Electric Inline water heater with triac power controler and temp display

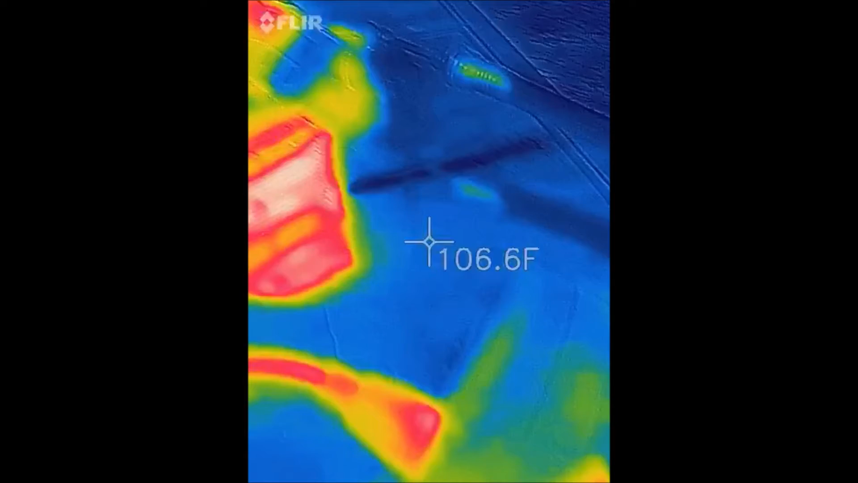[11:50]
On screen: spot 106.6°F
this thing's very hot to the touch
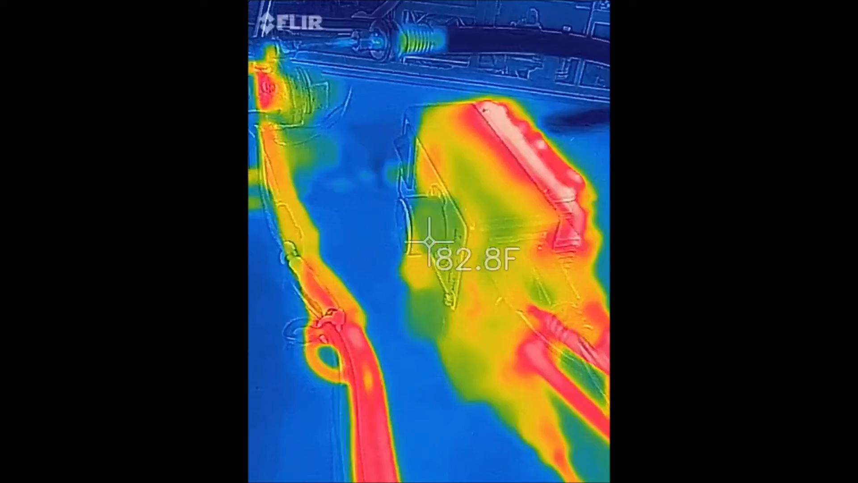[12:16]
On screen: spot 82.8°F
oh man that thing is screaming hot
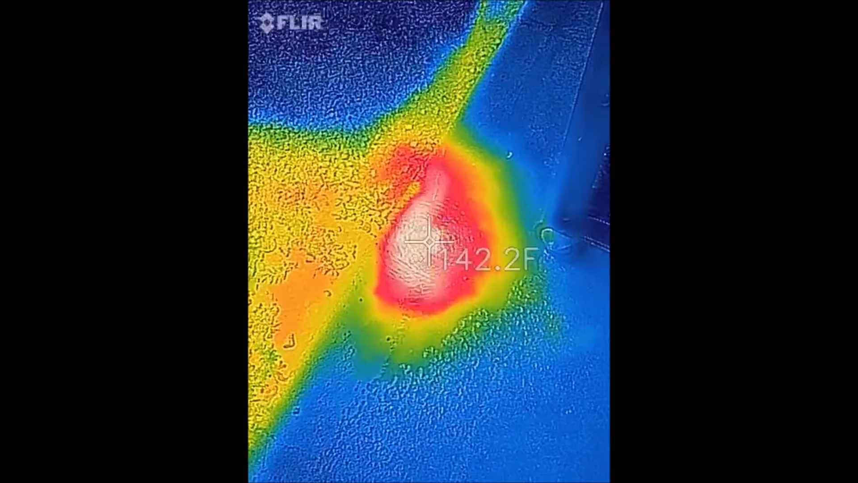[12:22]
On screen: spot 142.2°F
wow
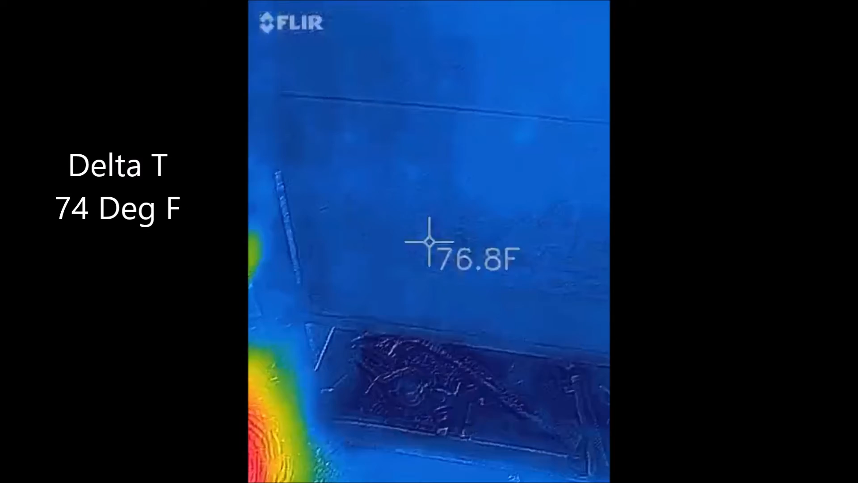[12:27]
On screen: spot 76.8°F
so this thing being hooked up with that cleaner is going to be insane
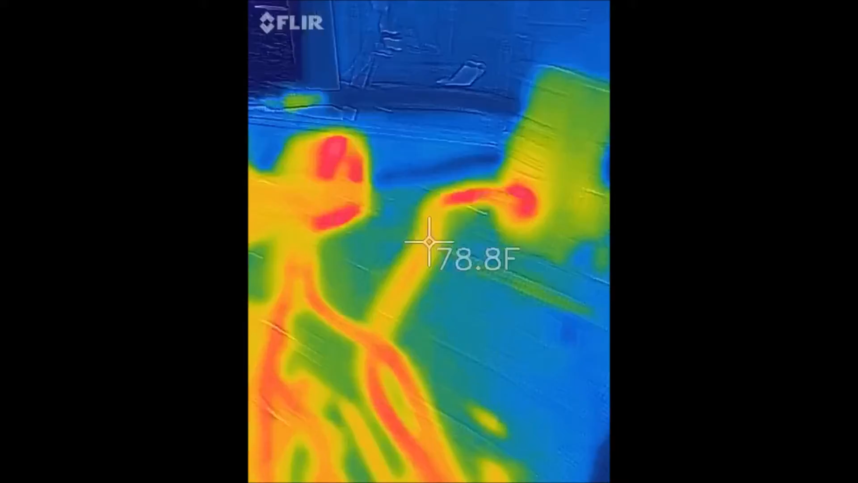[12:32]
On screen: spot 78.8°F
i don't like that i don't want to do this i'm going to bring that amperage down to 1500 1500 watts i mean the reflection kind of messes with it
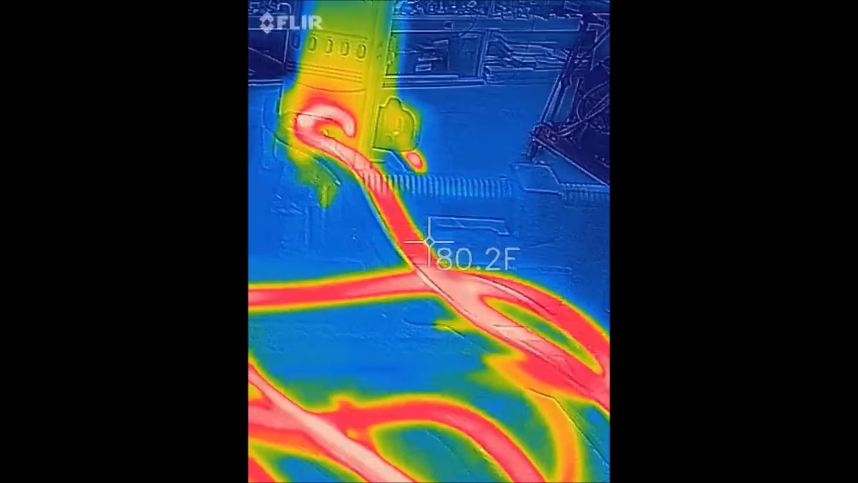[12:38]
On screen: spot 80.2°F
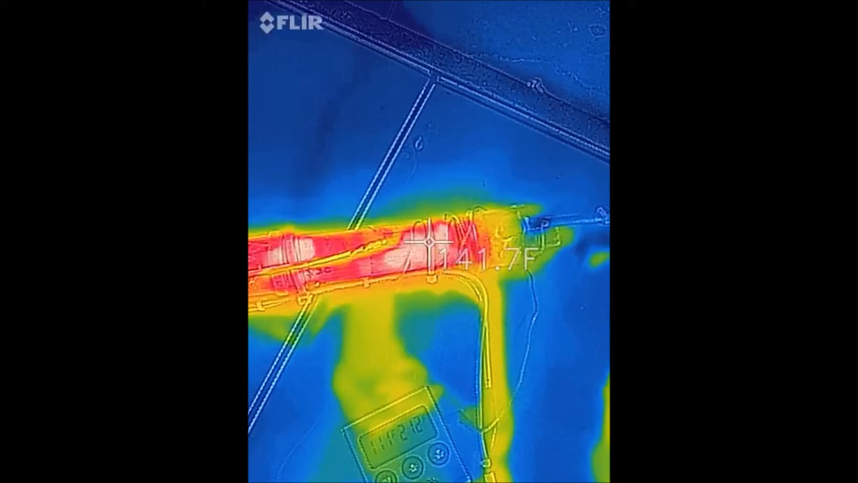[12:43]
look how hot we are all the way in the front like that that's incredible then again this is right where the heating element probably
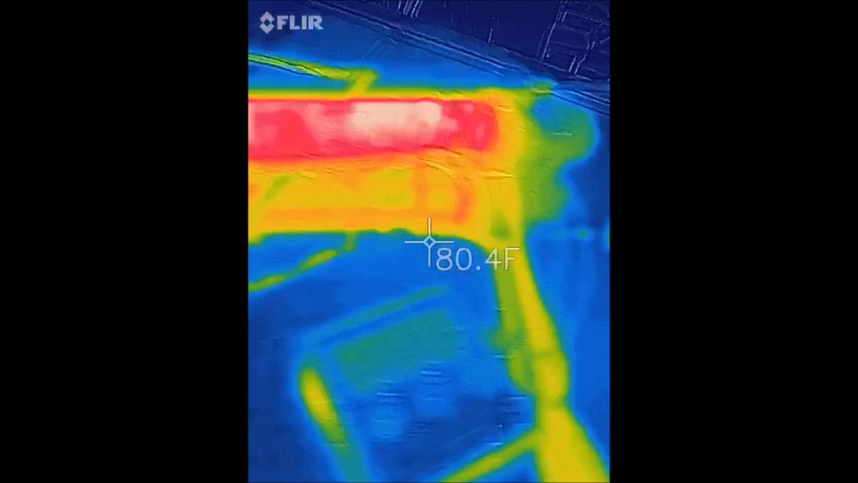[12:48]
On screen: spot 80.4°F
loops so the water is probably stratified inside of there even though
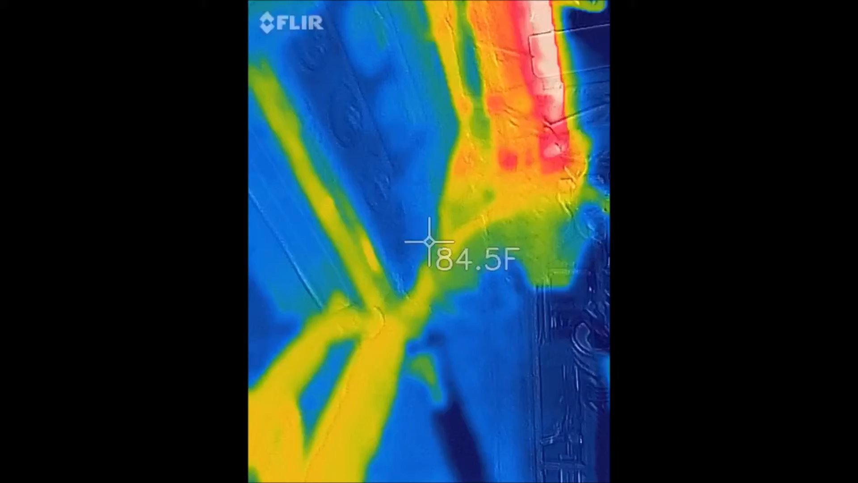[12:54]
On screen: spot 84.5°F
oh wow it sure is look at that
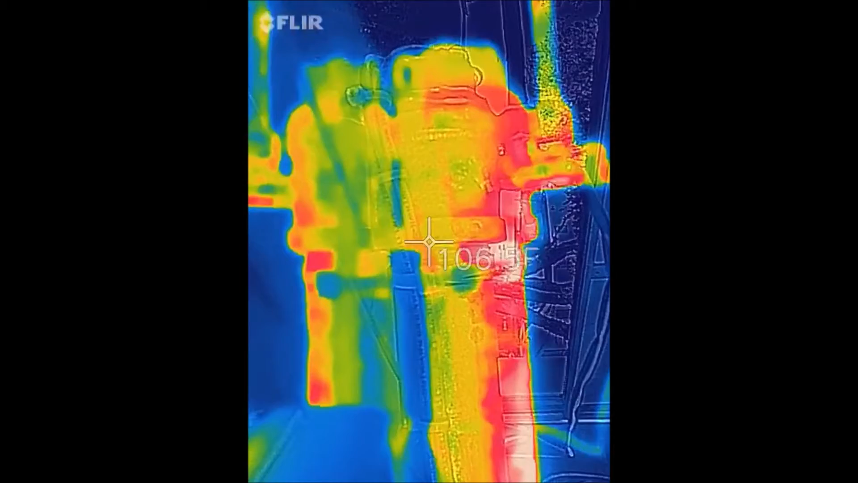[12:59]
total stratification that is cool
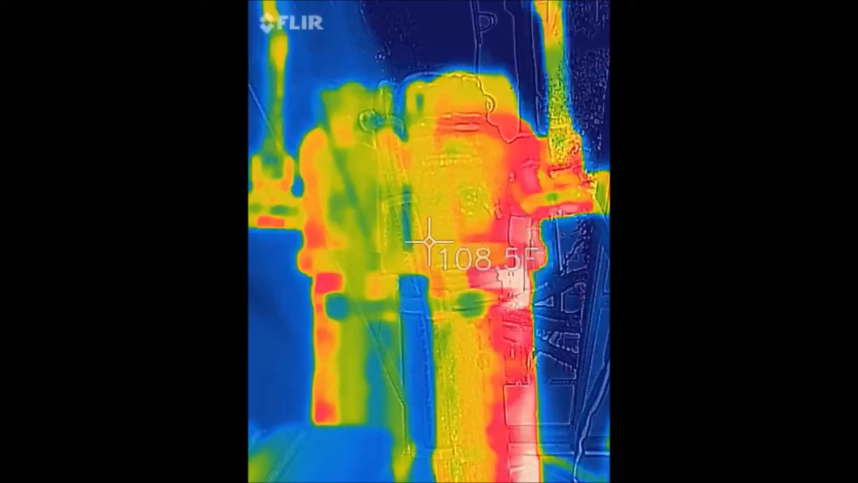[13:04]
On screen: spot 108.5°F
we're at 138 degrees down there guys
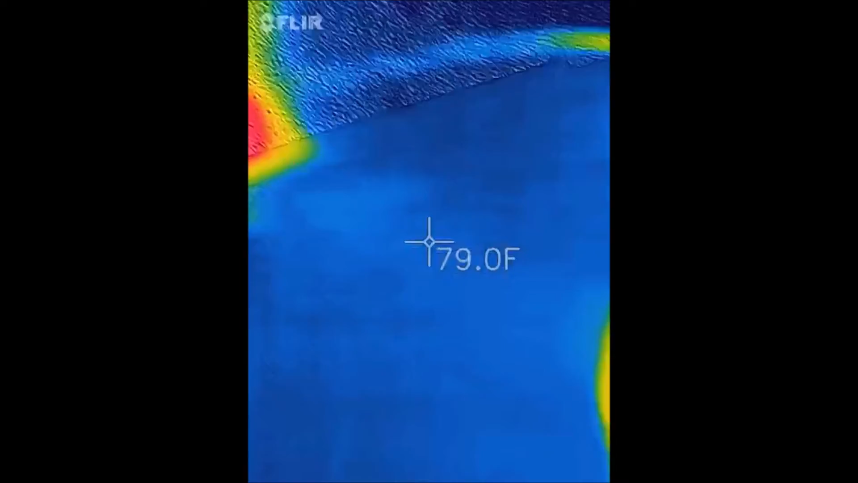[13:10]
On screen: spot 79.0°F
113 we're at 13 amps on the thermal couple 1400 watts of input
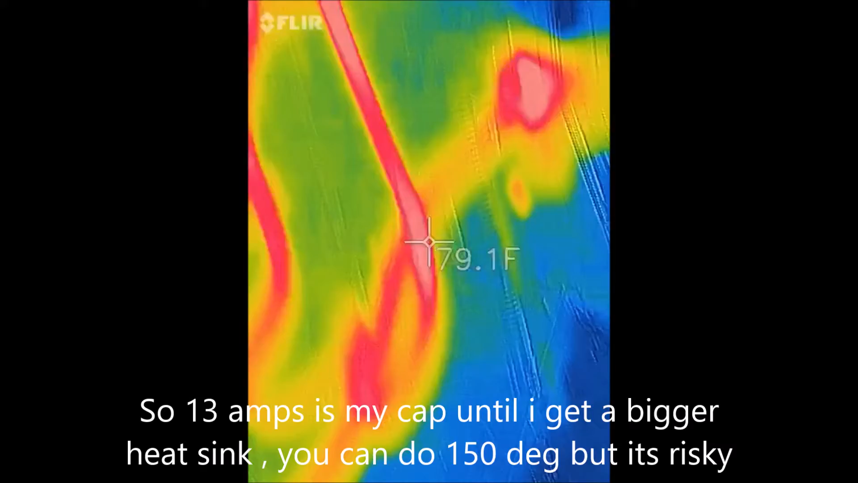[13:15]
and our triac smells like china oh man
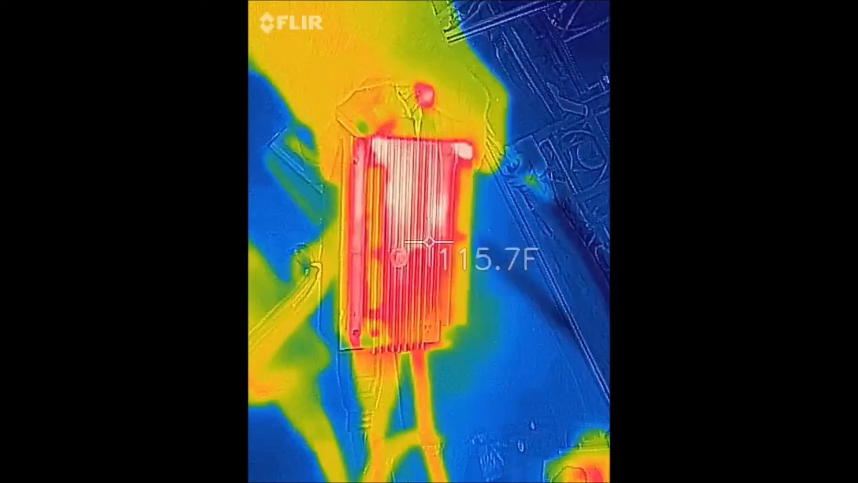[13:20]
On screen: spot 115.7°F
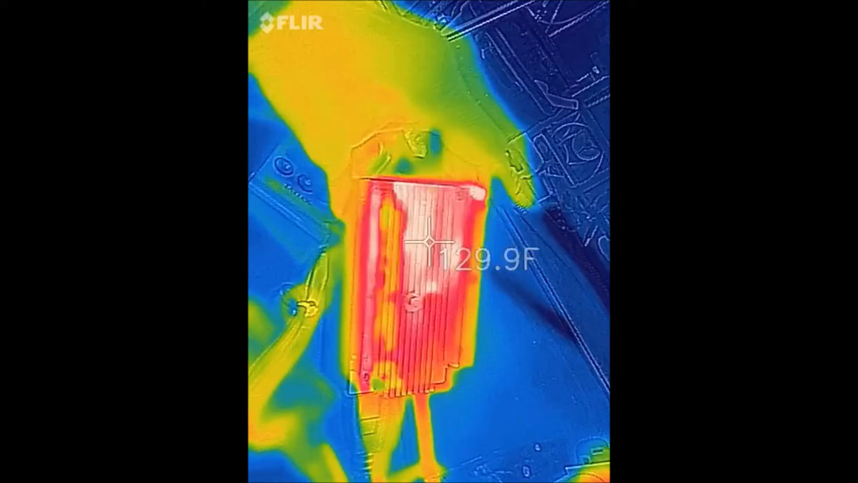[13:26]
On screen: spot 129.9°F
okay we're at 130 degrees okay i'm not interested in burning this triac up right now
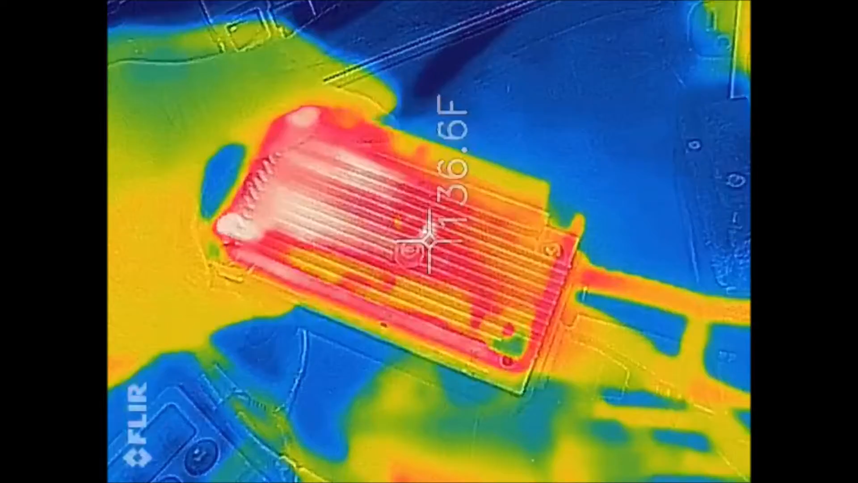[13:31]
On screen: spot 136.6°F
when we get into the experiment phase oh did you see that uh we're there guys 150 is my limit
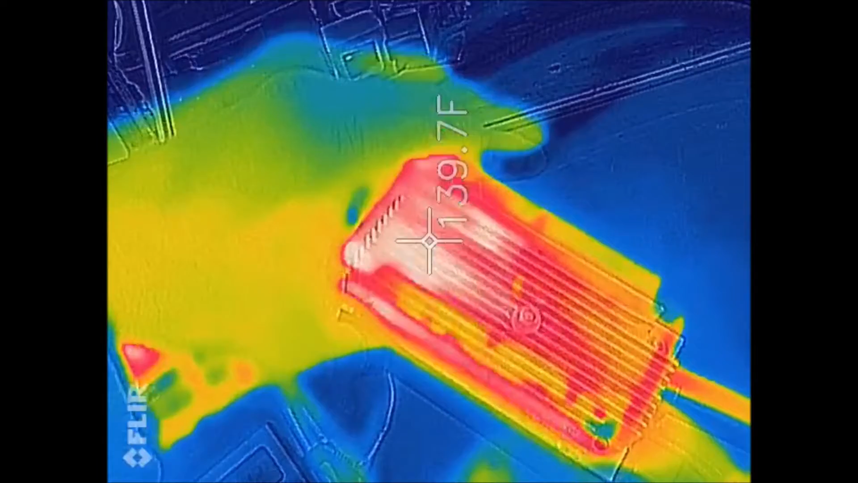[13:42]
On screen: spot 139.7°F
man not cool so this maybe the way i have it sitting is bad